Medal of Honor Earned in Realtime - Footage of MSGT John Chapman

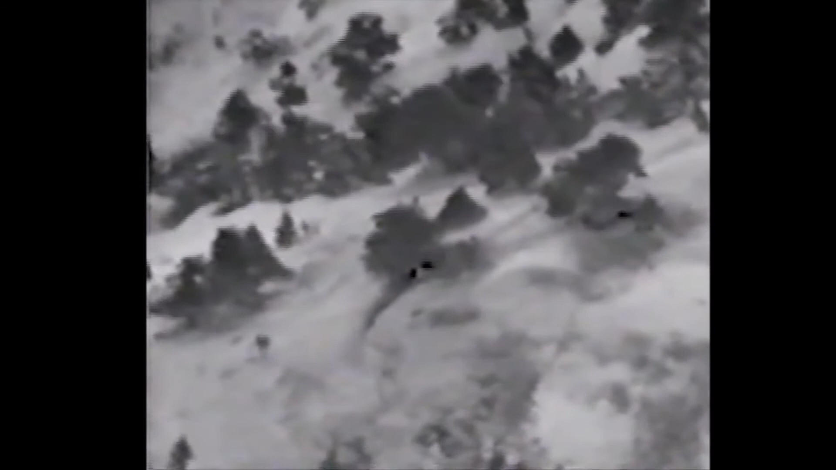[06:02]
Bunker 1 is on the right side center of the screen and Bunker 2 to the left near the screen center. It will never be known what caused his incapacitation and recovery.
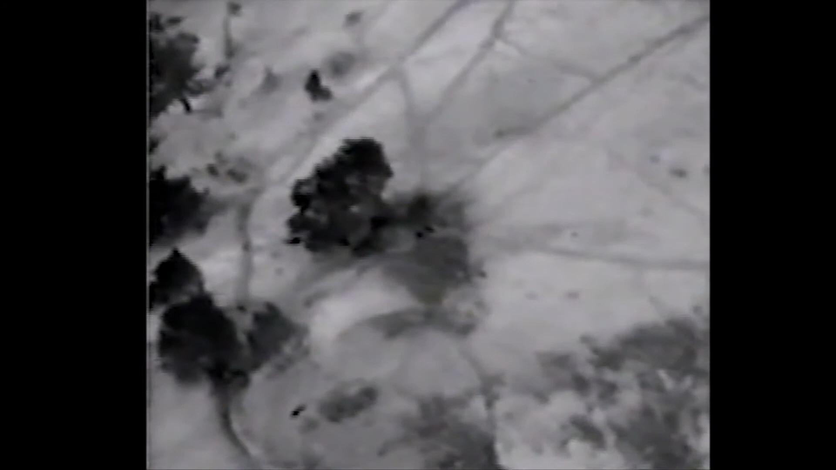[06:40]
Despite this combat controller's replies, Chapman never acknowledges whether because of damage to his equipment or himself will never be known.
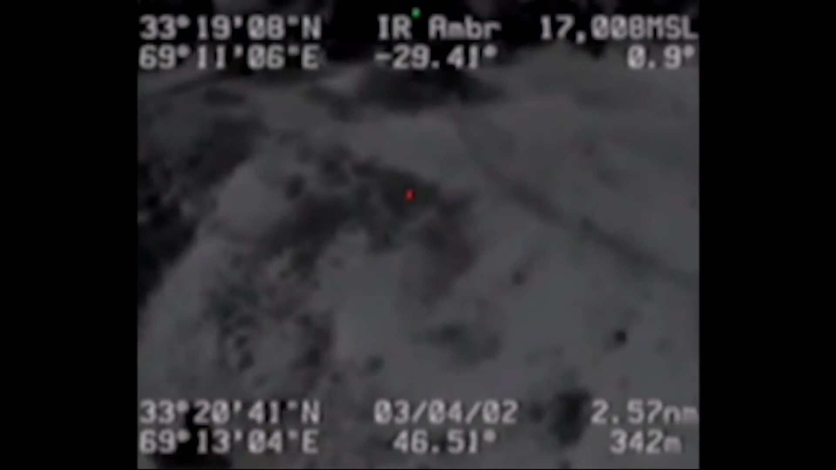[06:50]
This new angle and footage shows Chapman at the top, identified by the green dot under the tree at Bunker 1.
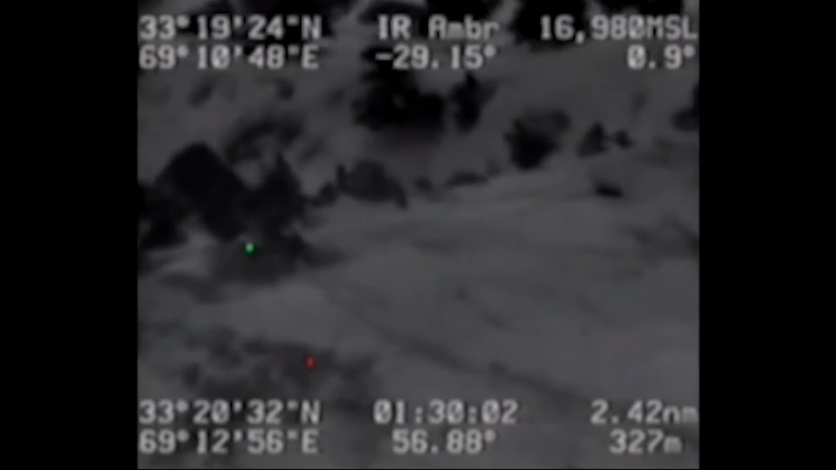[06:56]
The lower center of the screen shows the first enemy fighter who is about to charge Chapman in the hopes of killing the American.
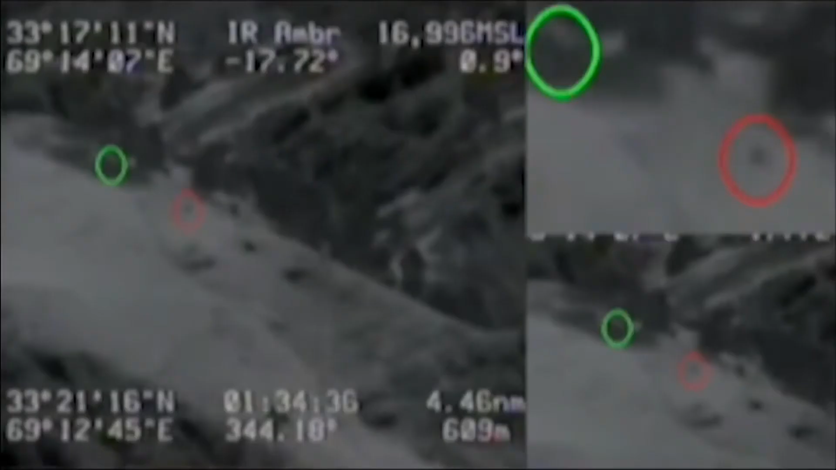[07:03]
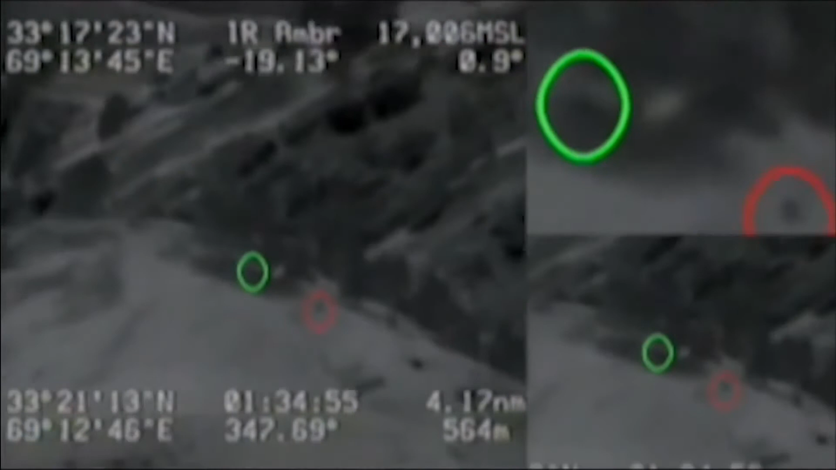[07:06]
The time stamp at the bottom shows it is now 6.05 in the morning and fully light. He's been fighting alone now for 40 plus minutes
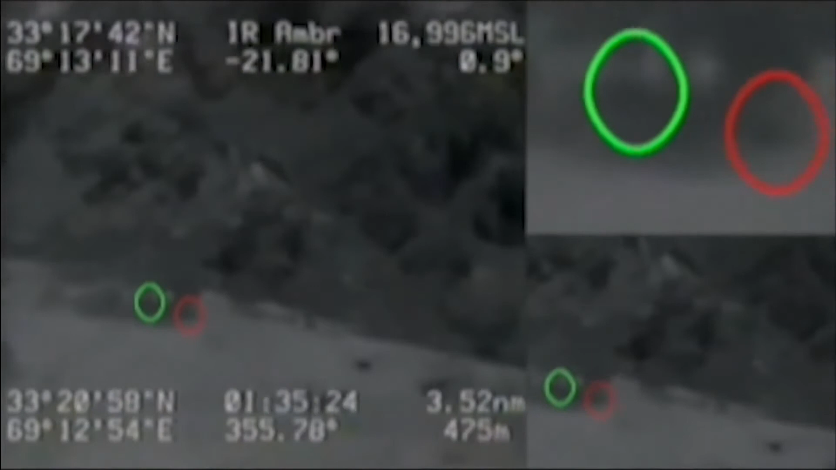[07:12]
and has received more gunshot and shrapnel wounds as a result of the fierce combat.
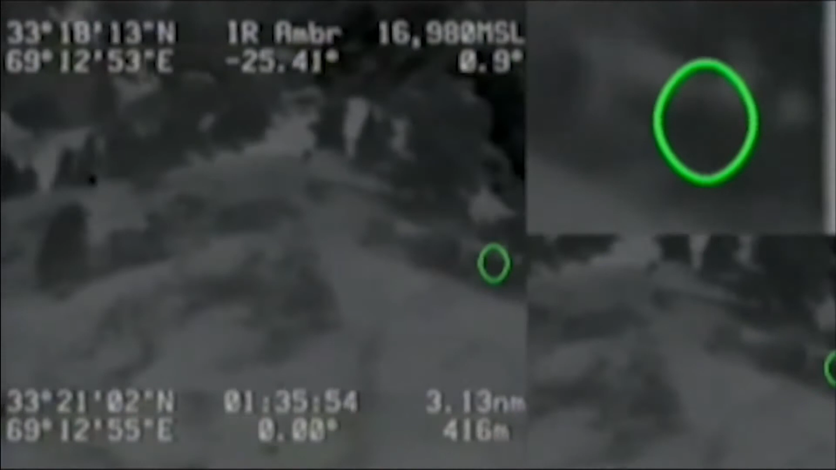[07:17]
This scene shows the second of several enemy charges. In this stunning display of determination and courage,
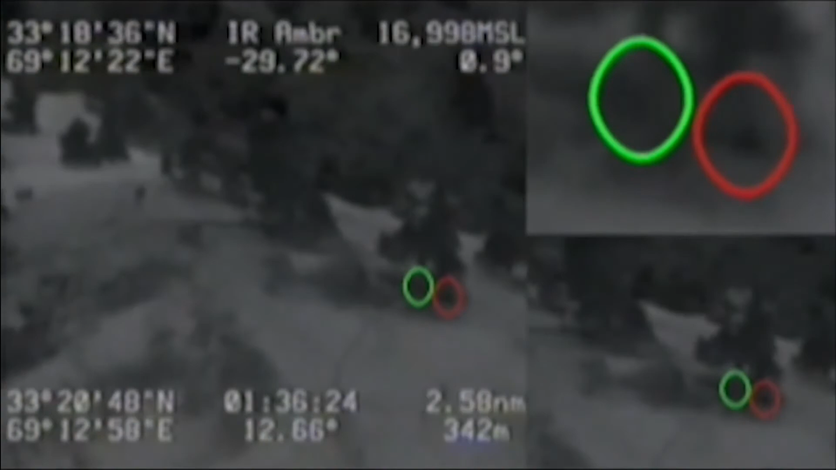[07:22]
Chapman can be seen fighting hand-to-hand with the fighter.
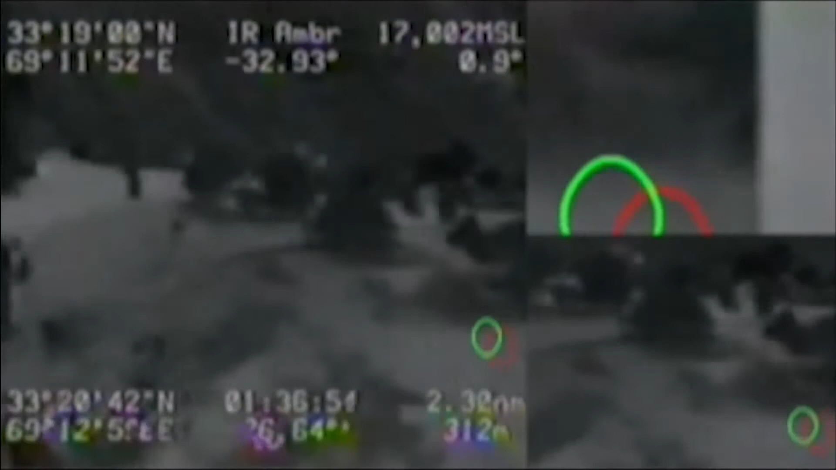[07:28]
In the larger screen display can be seen additional enemy moving on to the summit. But right now, John Chapman is fighting for his life.
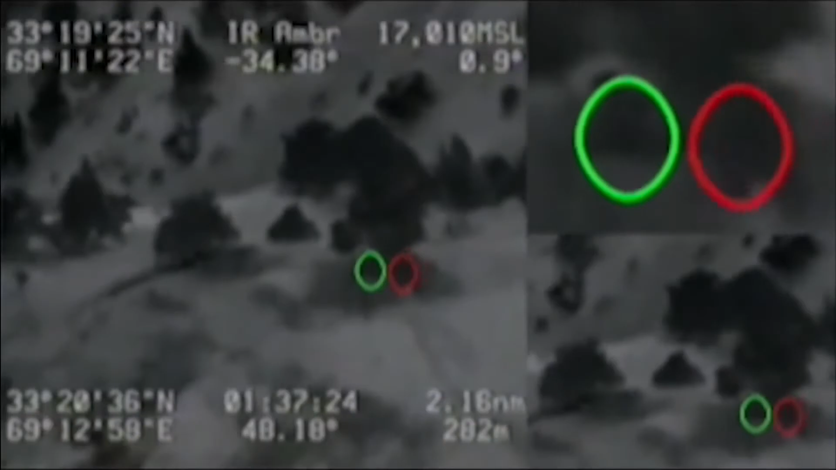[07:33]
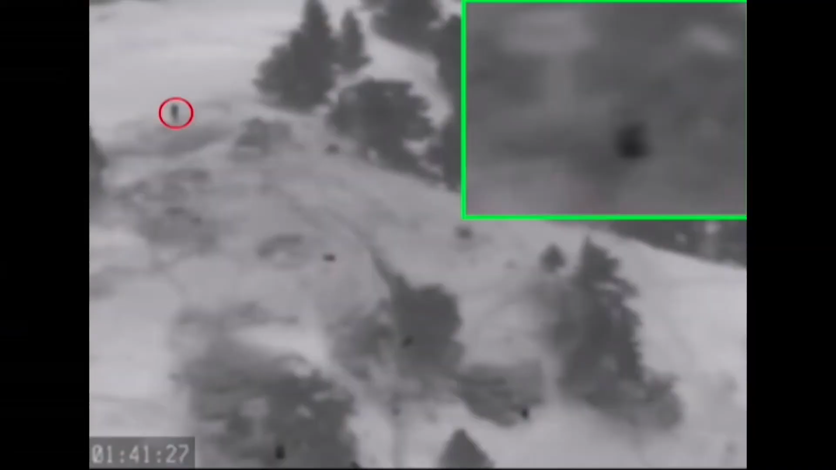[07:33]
Six minutes later, in this new shot, Chapman can hear another helicopter approaching the summit. He is in the bottom center of the screen underneath the tree and can be seen
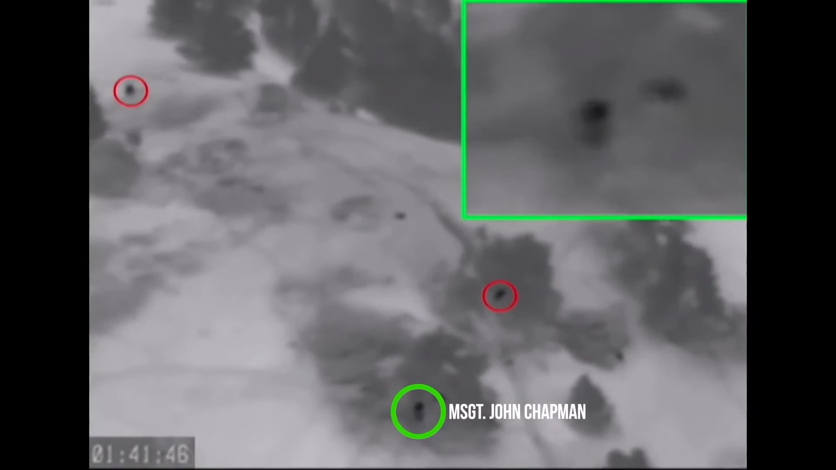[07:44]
in the magnified inset box as he begins his desperate final stand to save the lives of the 18 men on the helicopter. The red dots are enemy fighters.
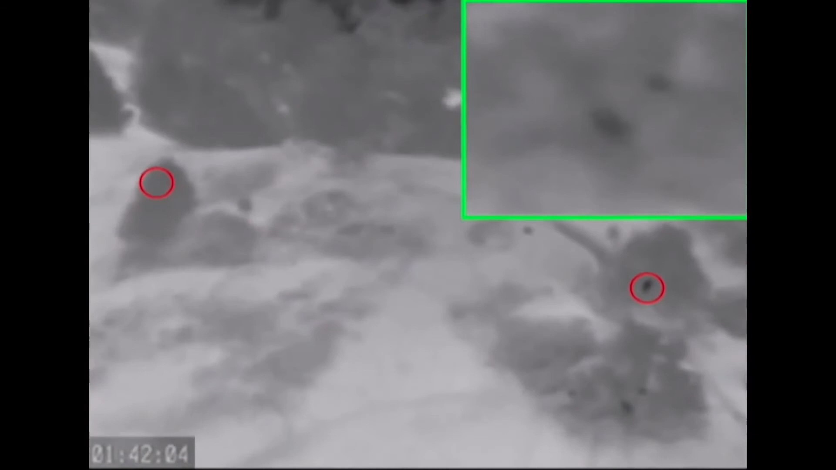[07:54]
John begins engaging the enemy in multiple directions and is rapidly approaching the last of his ammunition.
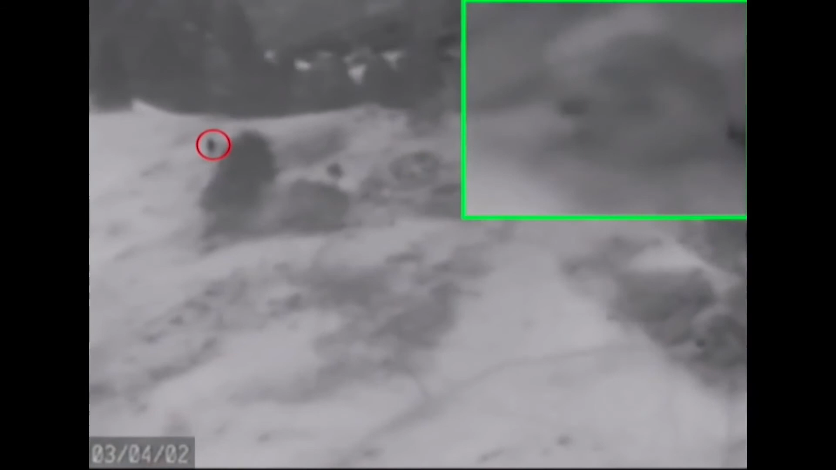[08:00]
The helicopter contains a quick reaction force comprised of rangers, pararescue men and another combat controller.
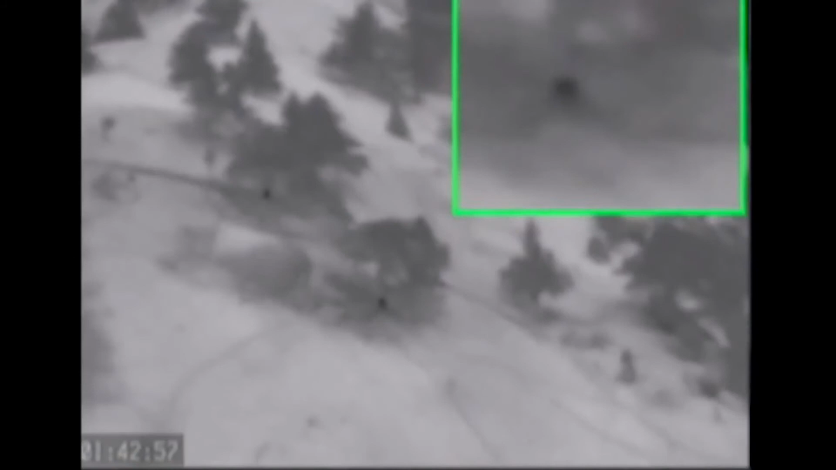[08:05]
It is now 6.13 and the helicopter is short final.
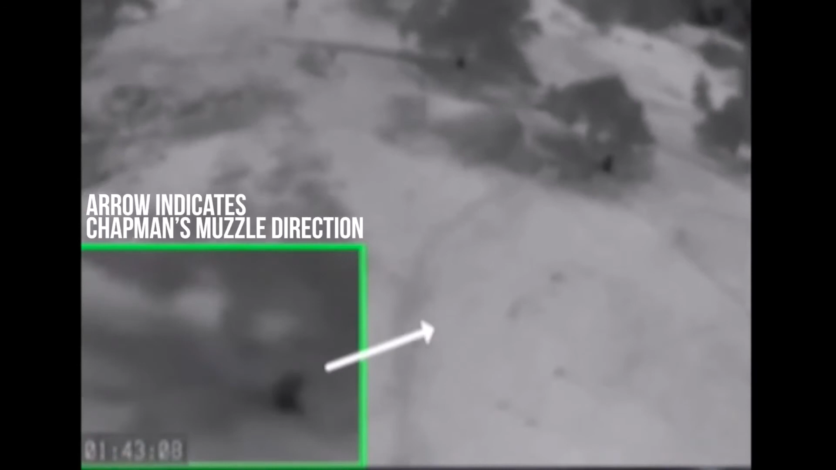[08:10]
The enemy is desperately trying to displace Chapman so they can put heavy weapons,
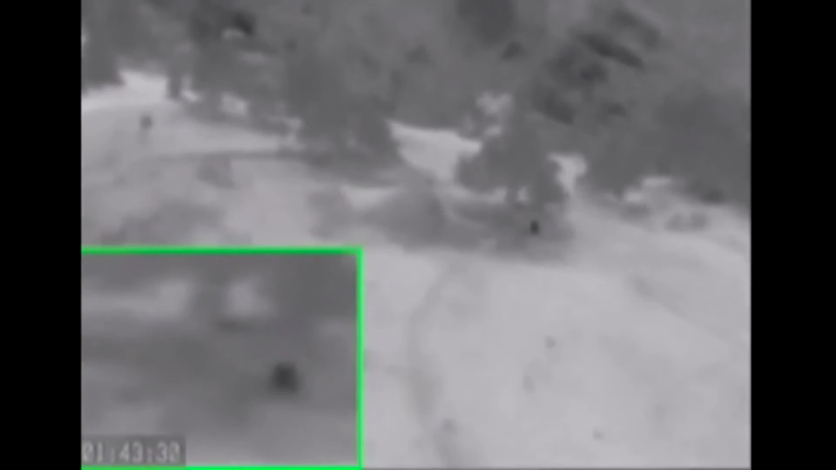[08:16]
or rocket propelled grenades in bunker 1 while simultaneously engaging the helicopter.
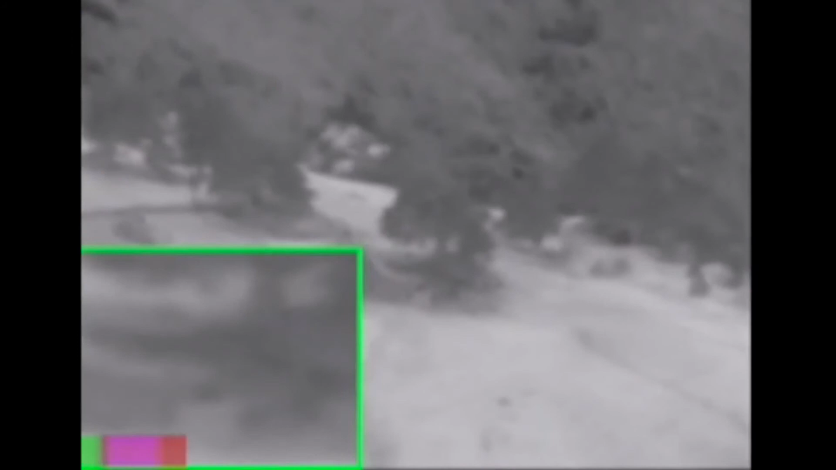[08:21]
With the choice to save his life or the lives of his unknown comrades, Chapman makes the decision to climb out of the bunker and begin firing in multiple directions as can be seen in the inset.
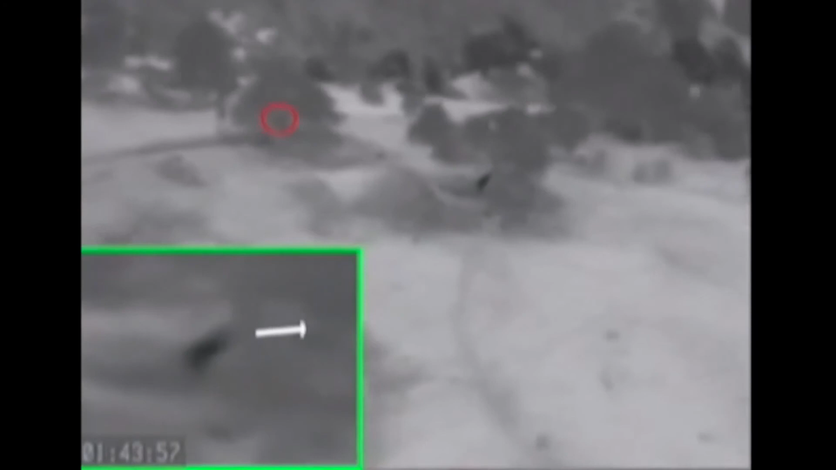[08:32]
Suffering from as many as a dozen wounds, Chapman is in fact already in the process of dying. As he fights, the helicopter is struck by a rocket propelled grenade and makes
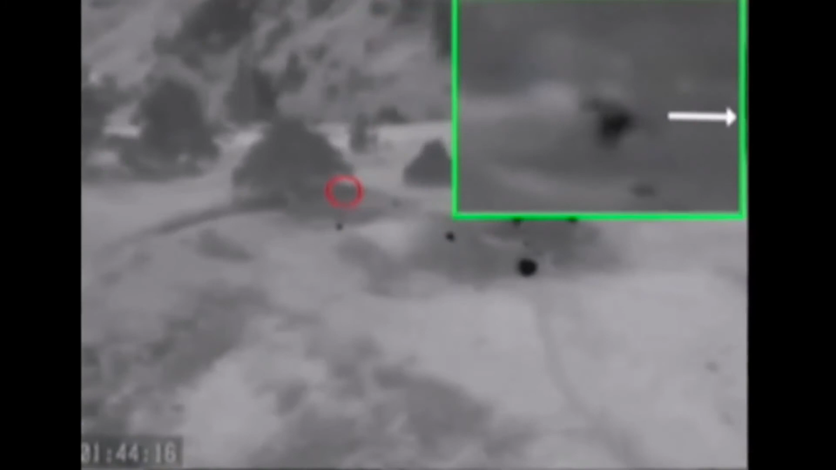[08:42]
a remarkable controlled crash just below Chapman and the summit.
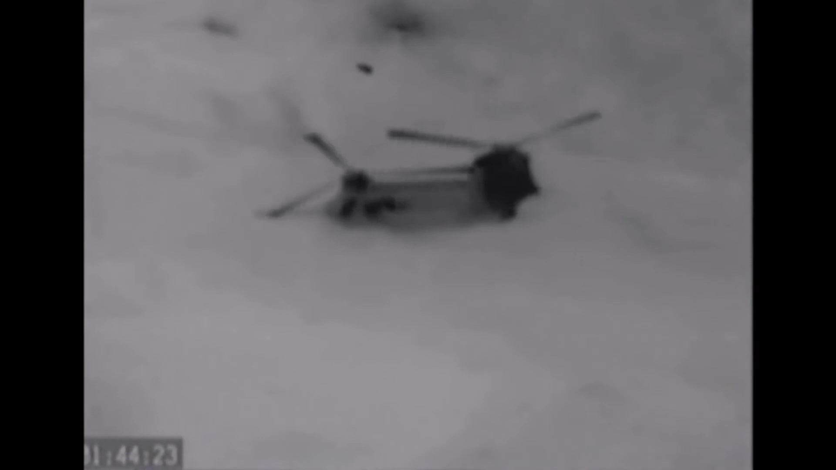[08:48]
Chapman, now off screen, continues to cover his comrades as they pour out of the stricken helicopter.
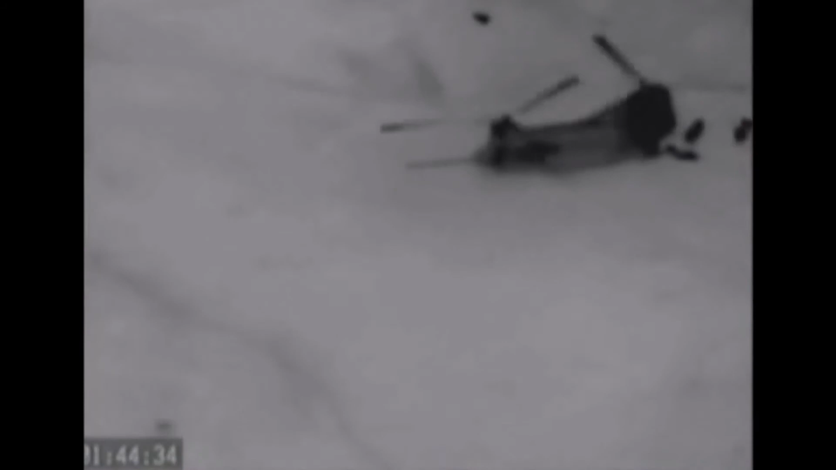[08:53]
Some of them are fatally shot as they exit.
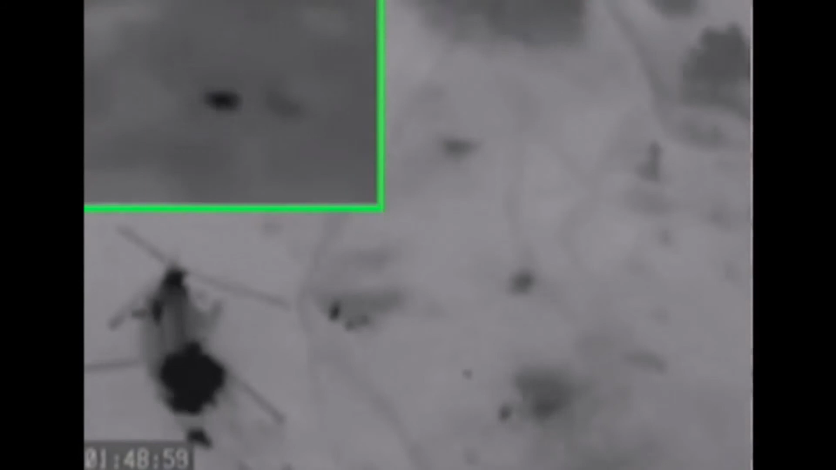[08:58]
These images, with Chapman fighting the enemy at close quarter, are the last to show him alive and in this heroic act, thus qualifying for his second medal of honor.
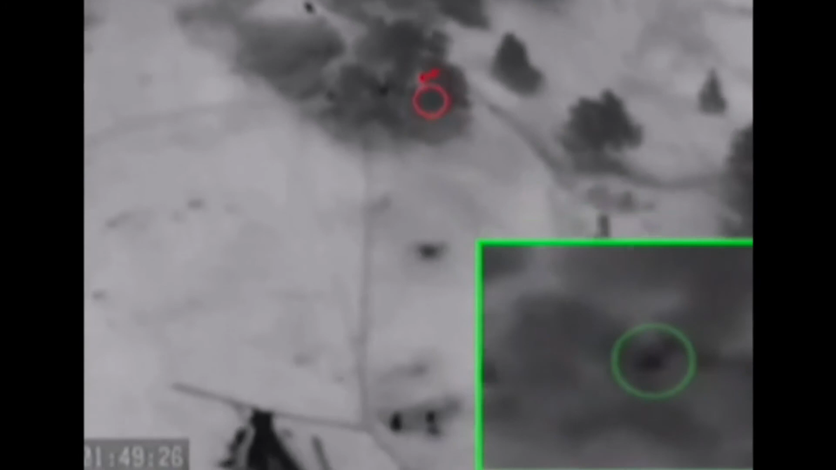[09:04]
Ultimately, Chapman would expend all but the last few rounds of his ammunition until, finally, after 16 bullet and shrapnel wounds, Chapman succumbs when he is shot through the heart.